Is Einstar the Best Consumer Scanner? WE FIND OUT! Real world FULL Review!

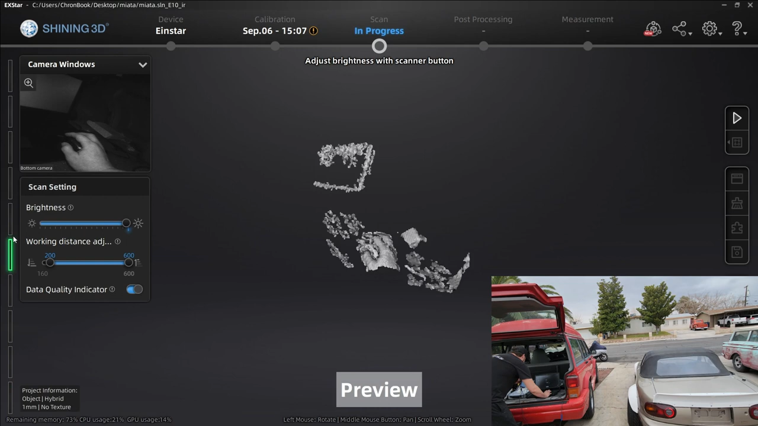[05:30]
The closer you get to your object and the further away you get from your object, it'll change.
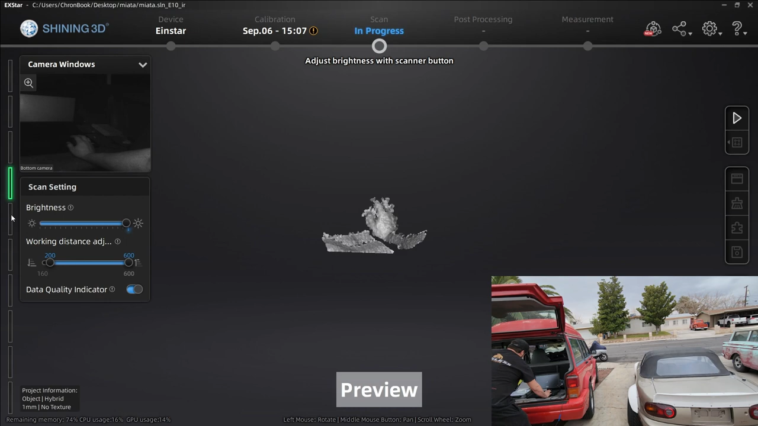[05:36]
The further away is blue. Too close, it's going to go red.
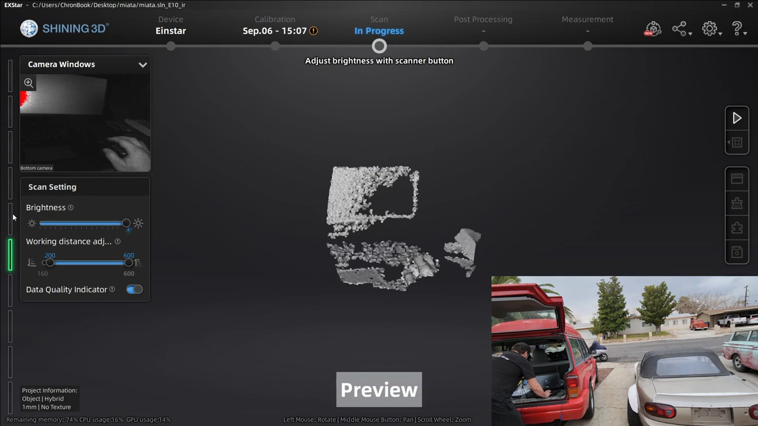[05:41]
You want it to be in the green zone, okay? It's picking up my hand here. It's picking up the laptop.
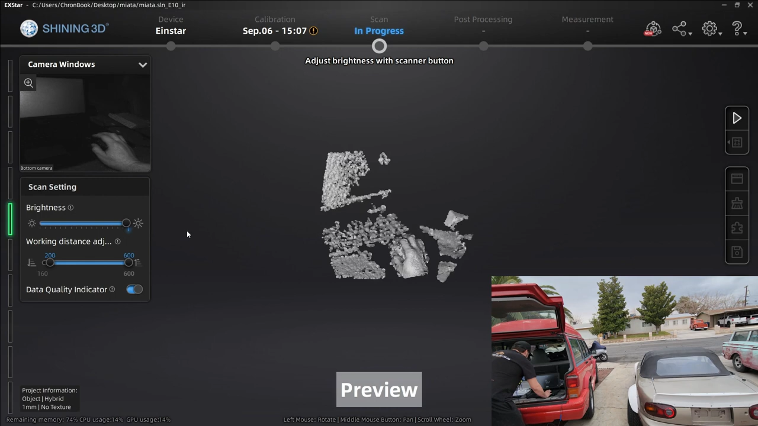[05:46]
But let's do what we're supposed to do and get over to the Miata.
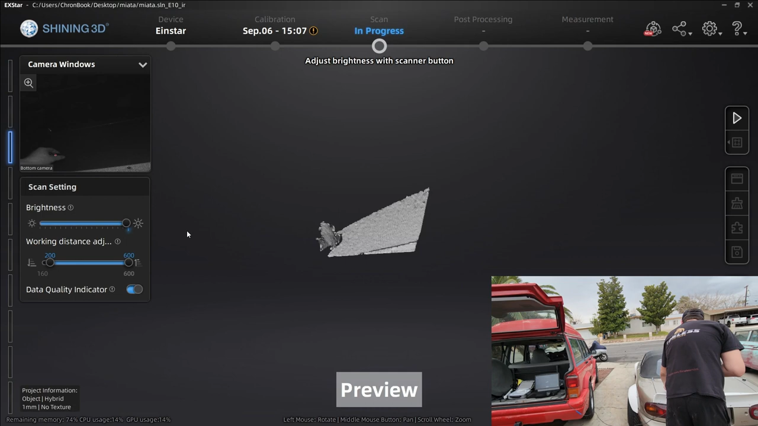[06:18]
So we toss some on here, toss some markers,
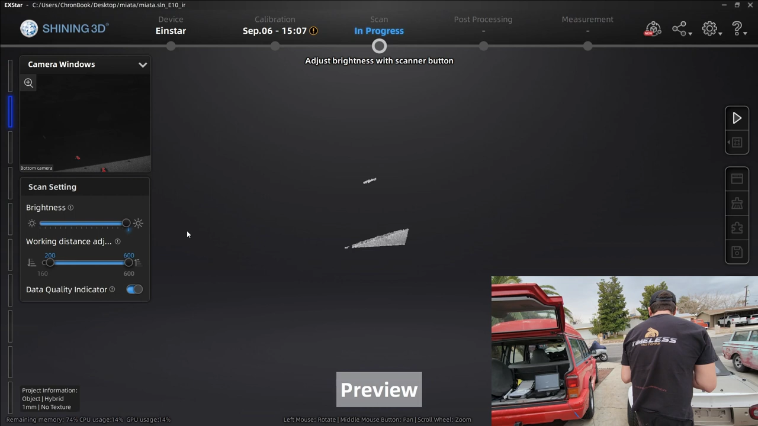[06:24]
just in case, just in case since we're using hybrid alignment.
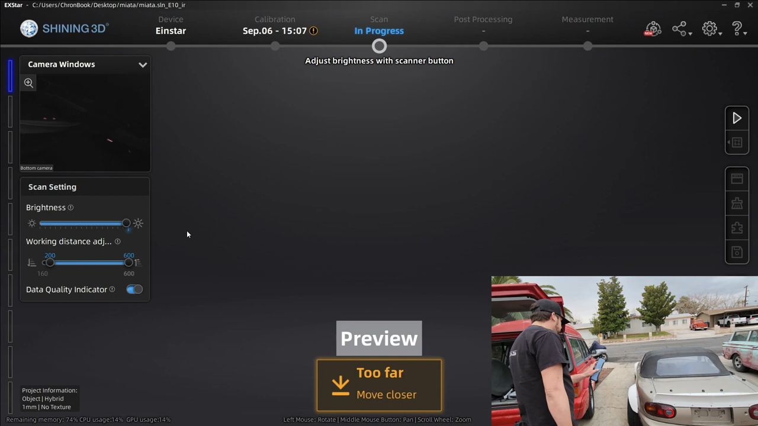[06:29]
Now let's go ahead and get some
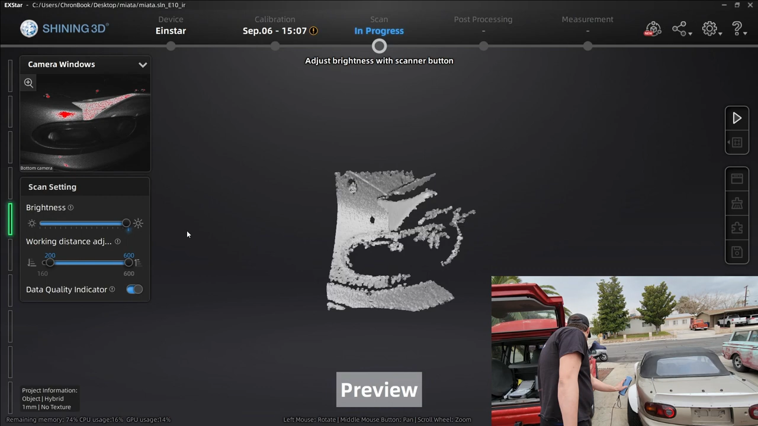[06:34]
features showing and then we'll start our scan.
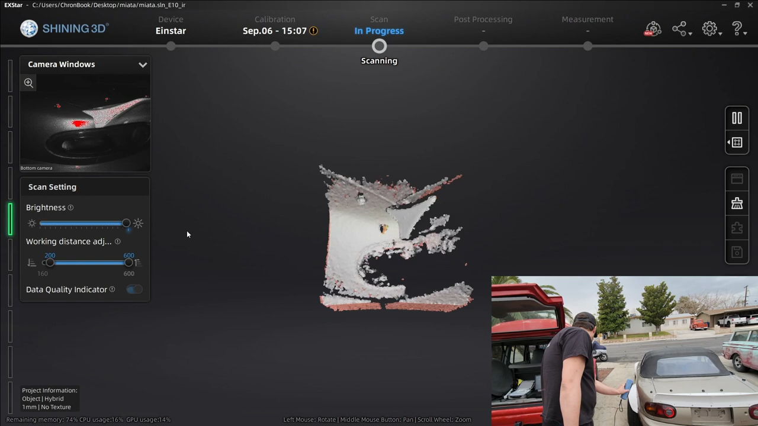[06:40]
Now we're going to move around. And as we move around, you'll see the data turns from red to green.
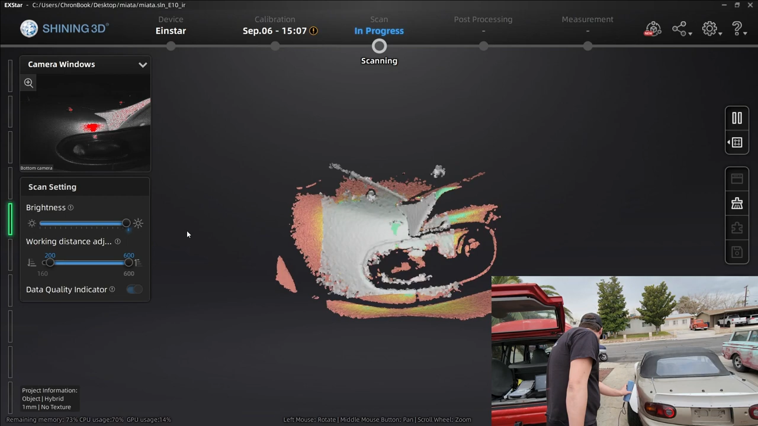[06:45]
Where it's green, that is good quality data. You see how it's picking up the taillight?
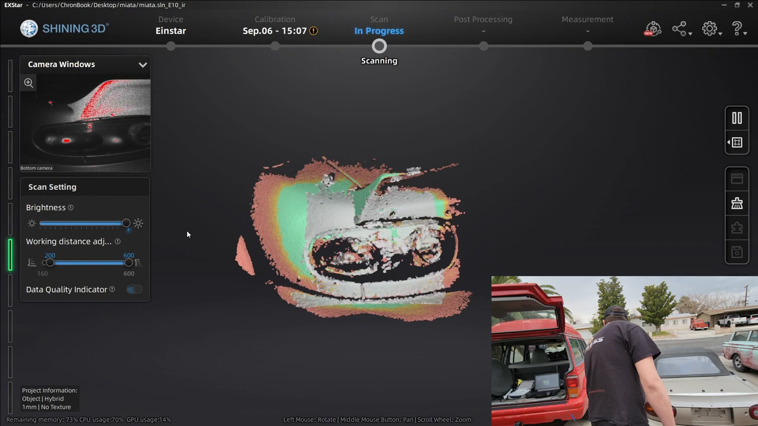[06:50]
It's tracking those features. You see how it sees the view cube? You see how it sees the marker?
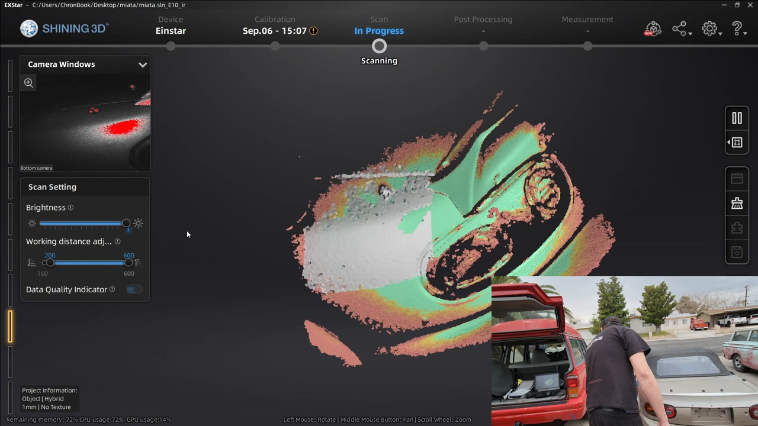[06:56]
It'll lose tracking if you lose the features.
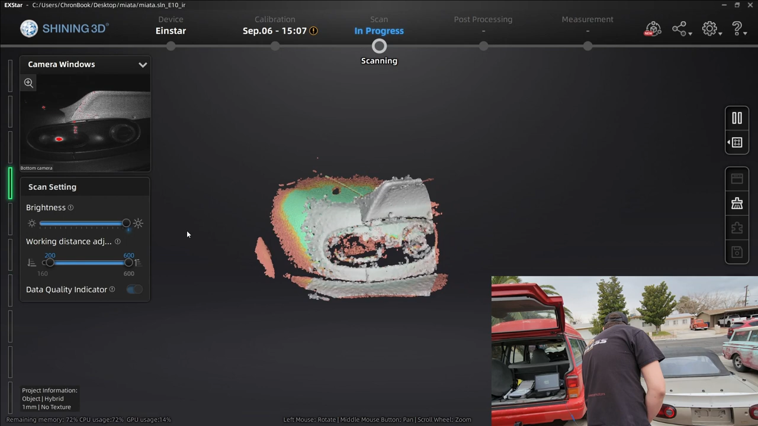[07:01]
It's starting to rain pretty hard. So let's actually just scan this taillight here.
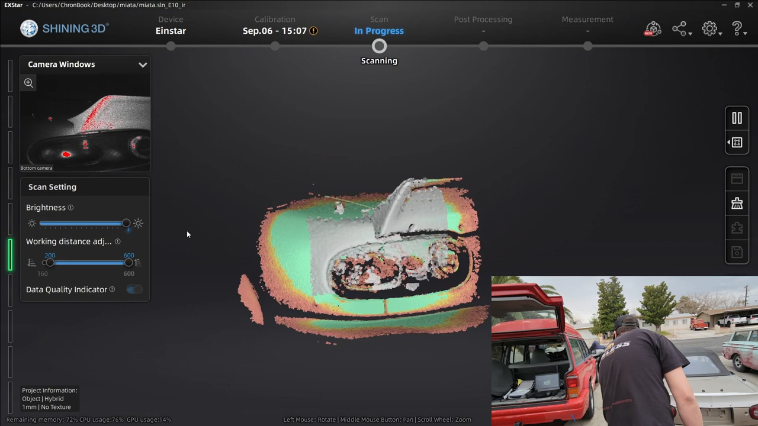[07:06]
We're going to go around the taillight. We're going to go down. We're going to use a 45 degree sweep.
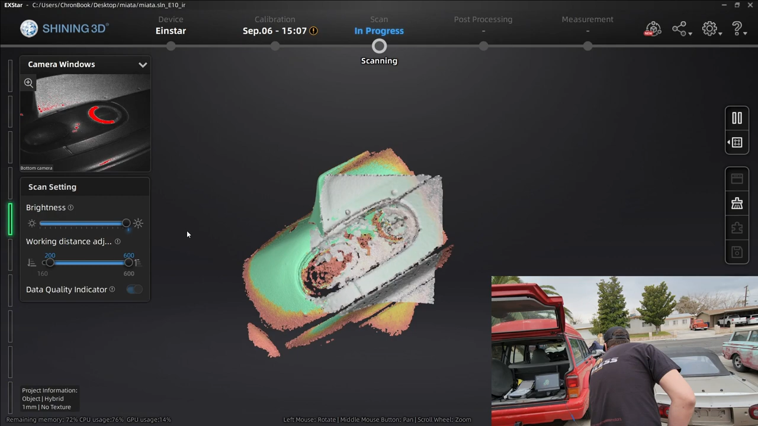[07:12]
And we're going to just collect data from every angle possible.
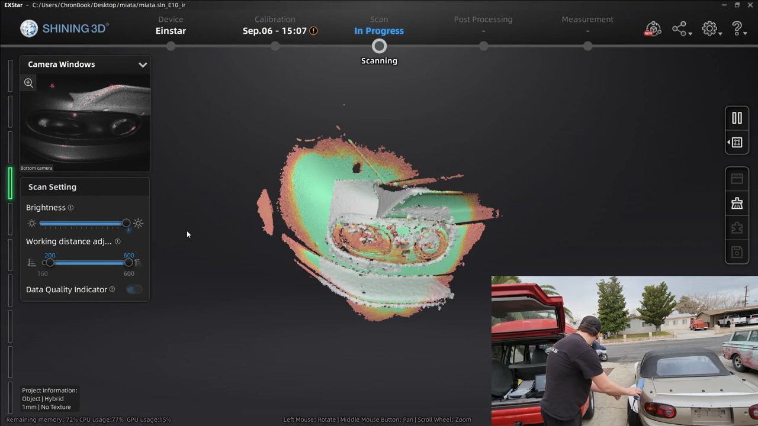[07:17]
So that way, our 3D model is complete.
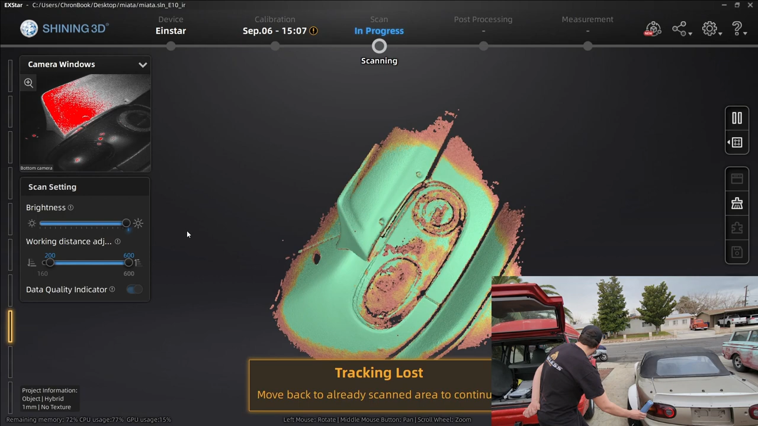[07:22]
We're going to go around here. We're going to go around here. You can wash it out. Start to pick up some of the taillights. I'm going to be inside of the license plate area.
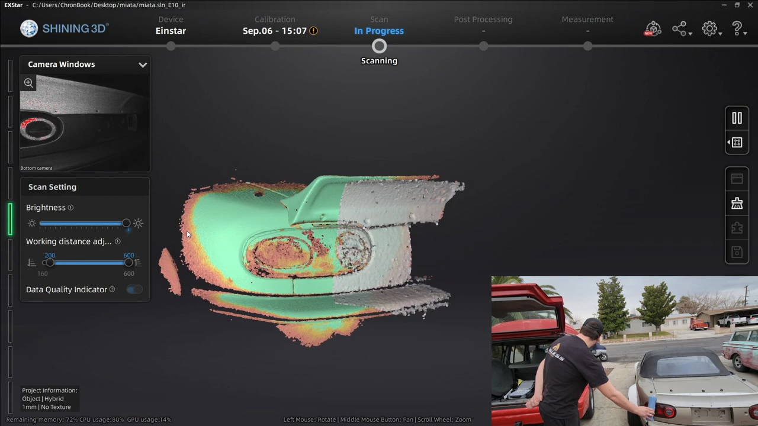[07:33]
I'm going to bring it down. It's starting to rain pretty hard here. So I'm going to actually wrap this up. So let's check this out. Here we have...
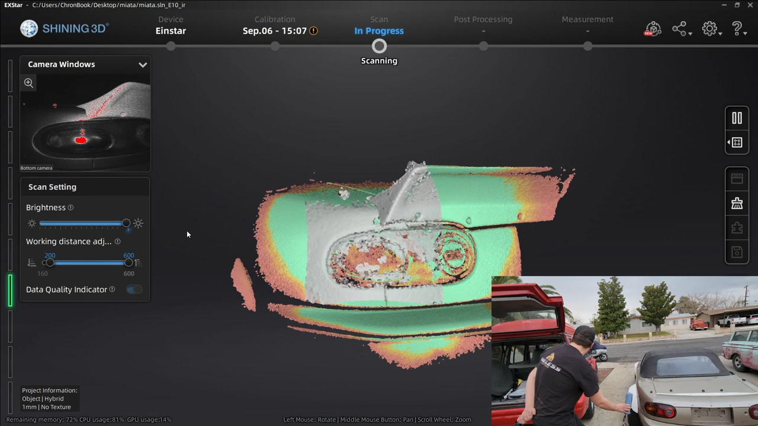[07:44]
Let's bring it over here. Let's keep it going.
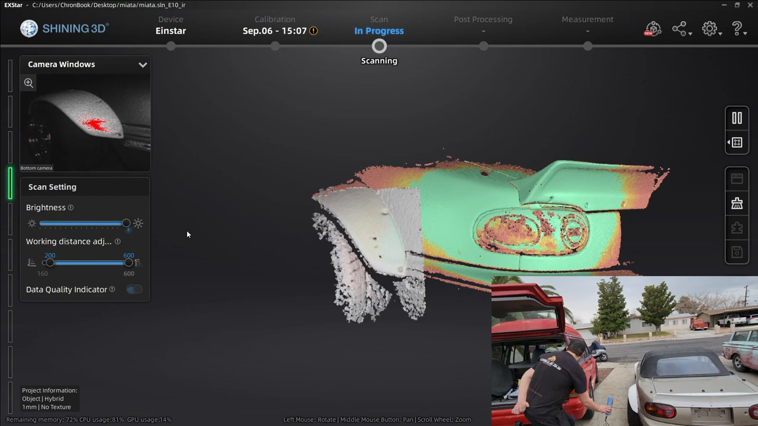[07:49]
Let's keep it going since we're just out here. Let's keep it going.
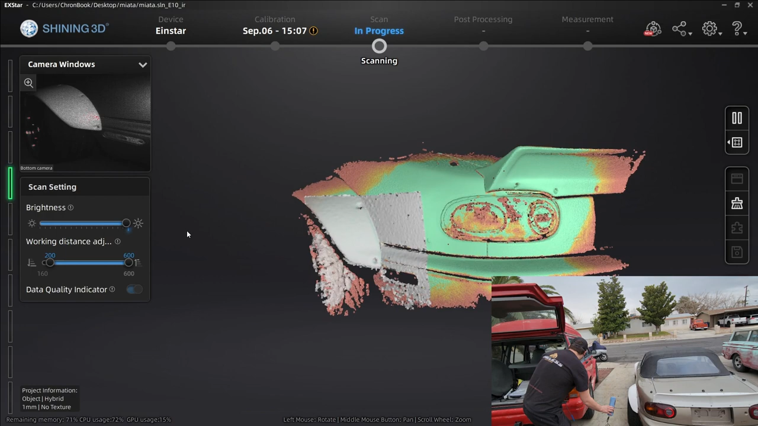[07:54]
We're going to get some of this fender flare as well. See how it's tracking those features? We don't even need... See how else is this going to go straight to features? We don't even need the markers for this because they're such good features.
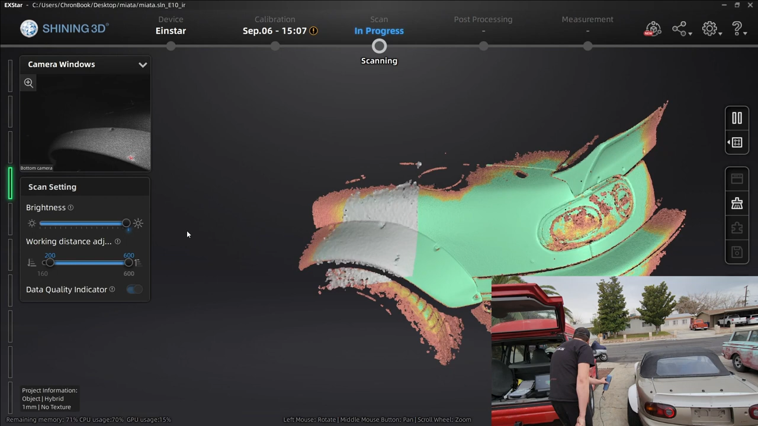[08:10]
But on like a flat panel van or something like that, you're going to need those markers. Okay. Let's bring it down. Look as it starts to capture this wheel. You see how it's starting to capture the wheel and it can track the wheel? Now let's bring it in there. Let's bring it into the wheel. Not the best lighting. Super, super hard surface because it's chrome.
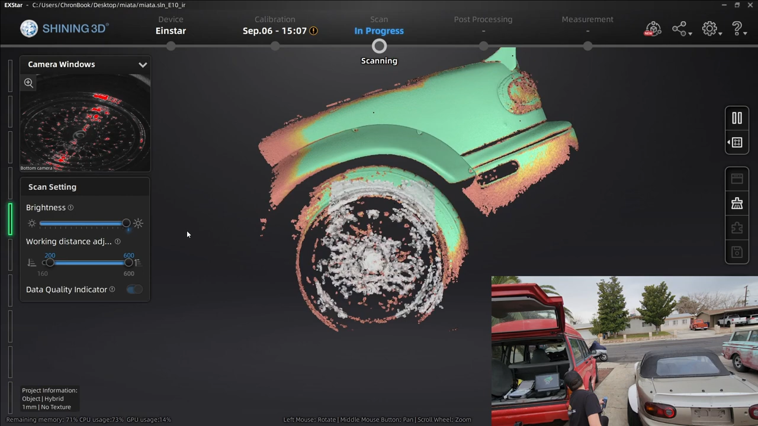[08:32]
I have not treated it. I have not sprayed it with any sort of powder. So this is going to be really, really difficult to pick up the chrome. You might want to use some athlete's foot spray, some powder spray. And that way you can collect better data on surfaces that are completely reflective. Okay.
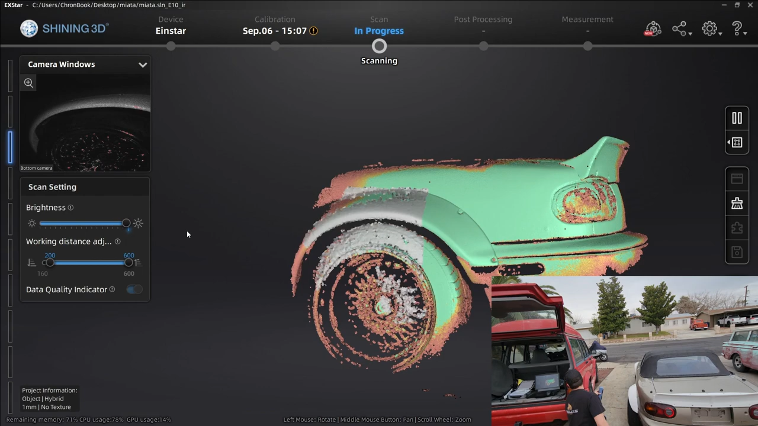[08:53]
That's just a pro tip right there. Now we're going to come around down here. We can scan under the car. As long as you keep track of those features, that feature set, it will keep scanning.
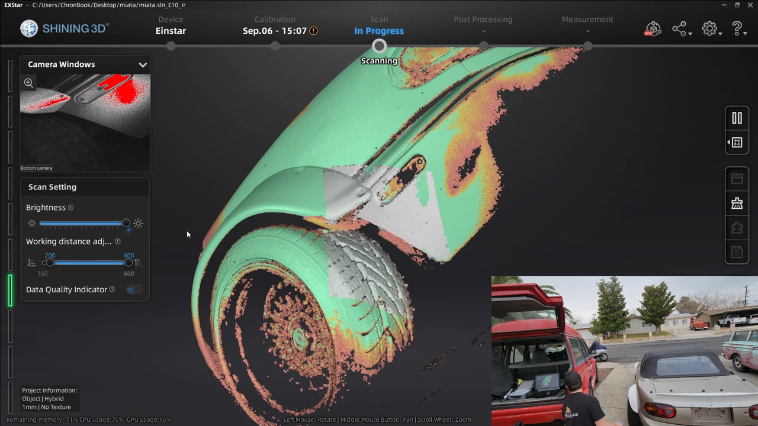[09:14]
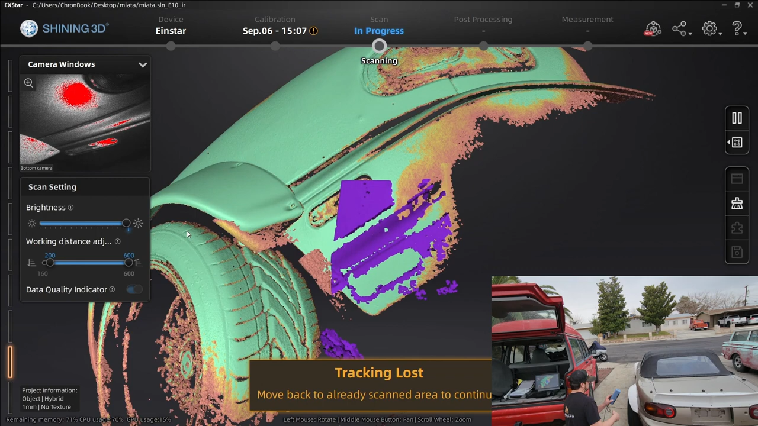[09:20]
All right, guys. It's starting to rain now.
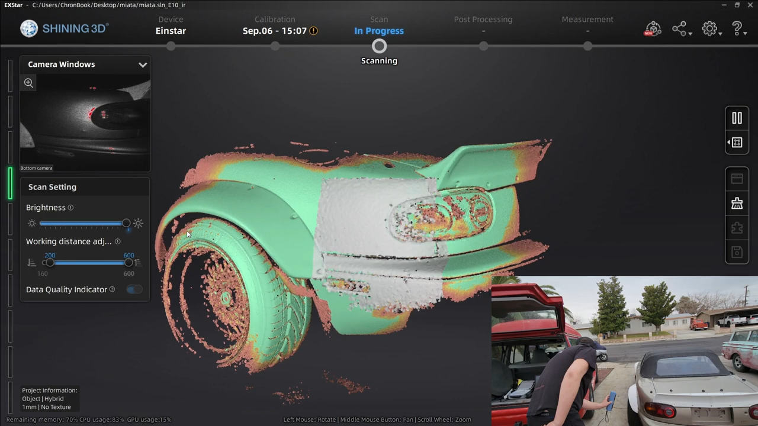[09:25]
So let's just cut the scan here.
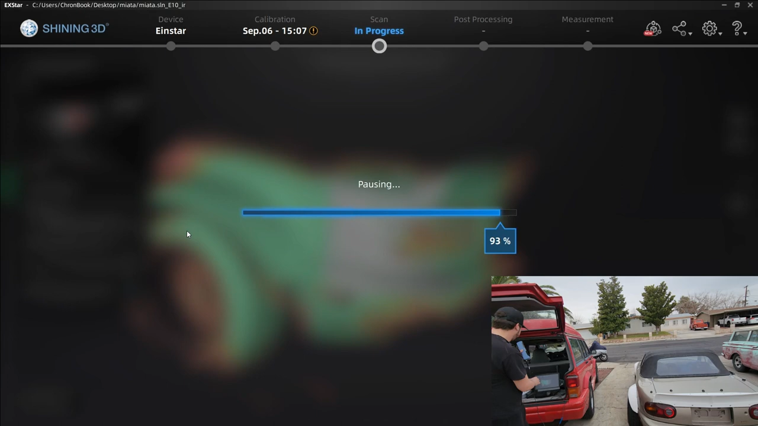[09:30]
All right, guys. It's raining. We have some scan data.